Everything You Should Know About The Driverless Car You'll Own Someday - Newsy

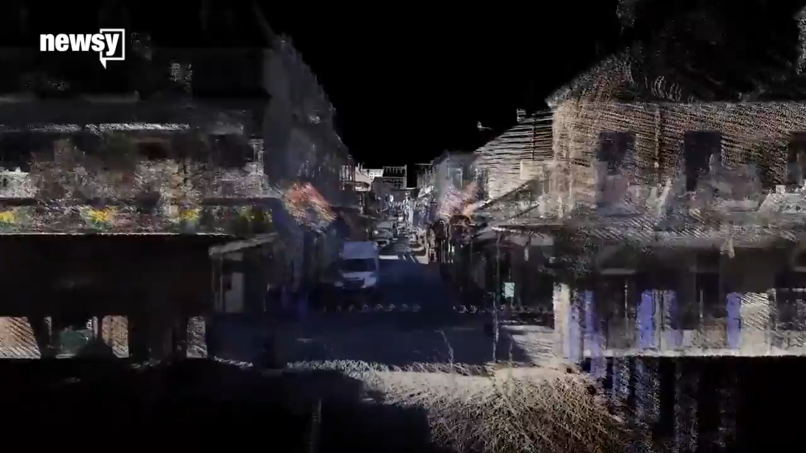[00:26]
For this task, the cars need prior maps, rich visualizations of what car surroundings should look like.
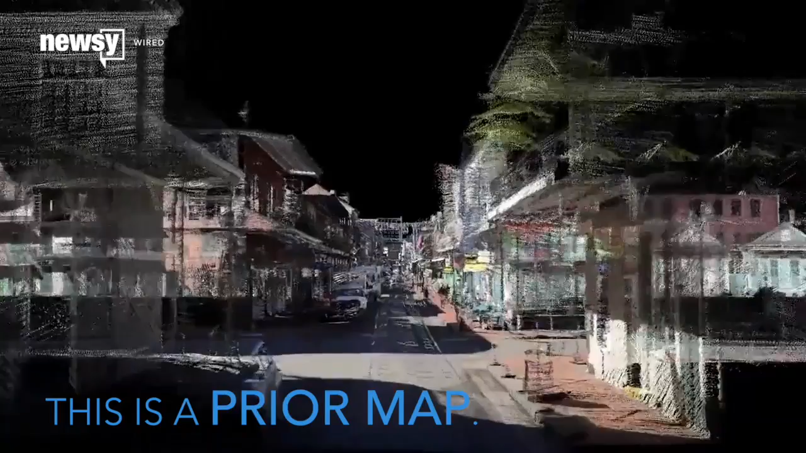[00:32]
Comparing a prior map to immediate surroundings will help cars do the most important thing, driving, which is often called planning.